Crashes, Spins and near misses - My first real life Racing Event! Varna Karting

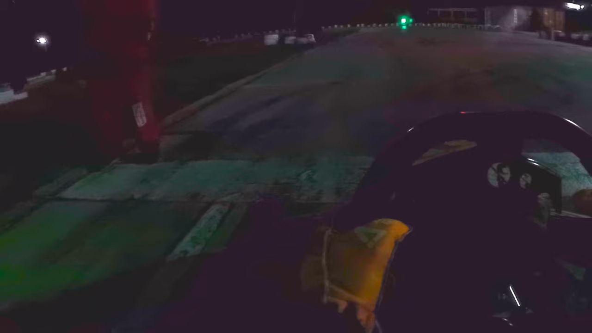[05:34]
and it was sort of a special moment to put the kart on P1. And now it was simply about having a good start, a first lap,
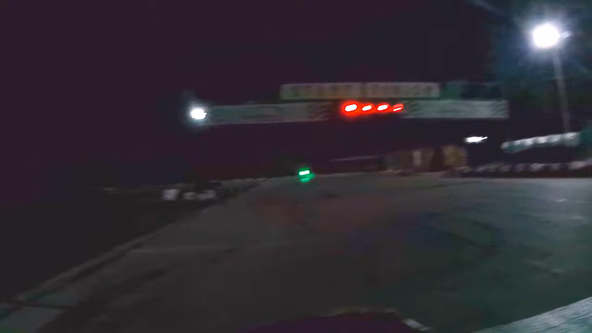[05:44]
yeah, giving a cheer to a friend of mine who was also there, and now focusing on the lights to get a good start and stay out of trouble in the first lap.
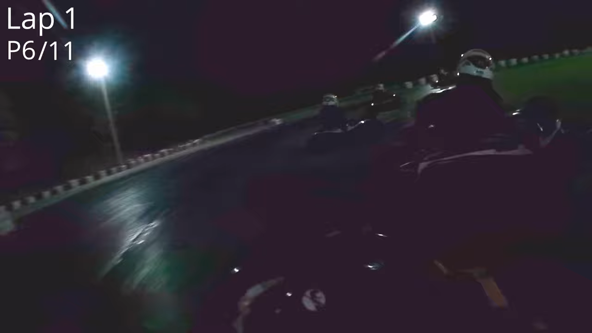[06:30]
And now losing a lot of positions. It's just about finishing and getting into the top three. And now going into the hip, and I already gained a position, but unfortunately the guy before me locks up the brakes,
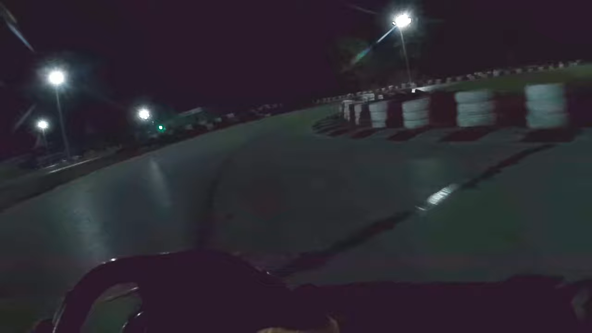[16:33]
I simply said, just let him go, he's faster. I give him a wave, I'll go wide in the last corner and let him by so I don't make him lose time.
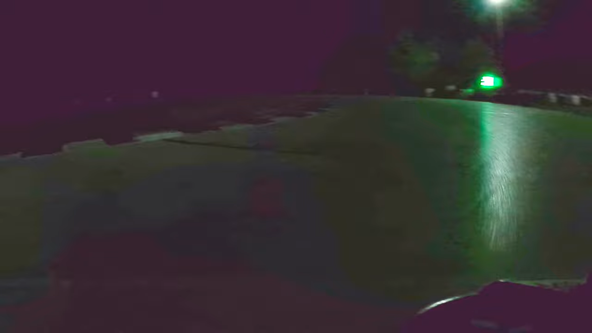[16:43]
Even give him a nice bump on the exit because I knew I can only get faster by learning from someone who is actually faster than me.
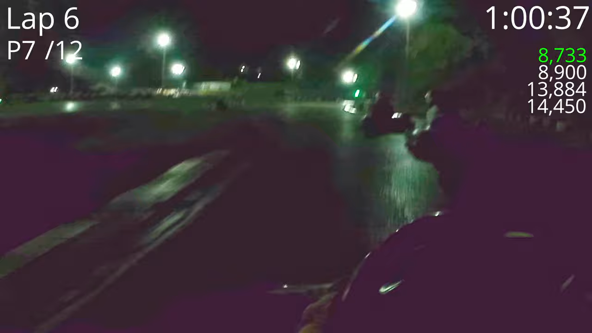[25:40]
and I can see him driving off into the sunset while I'm still trying to get a hold on the other guys.
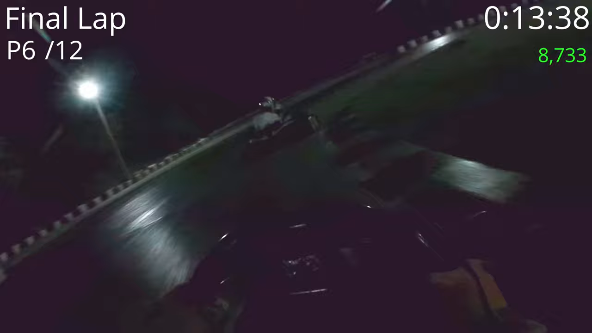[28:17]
He still manages to get a good exit out of T1 because he already pulls away, so I can't attack him, which makes it very difficult. And at this time I also didn't know it was the final lap. Now getting really close, really, really close, being side by side, trying to give him a squeeze to somehow hold it around the outside,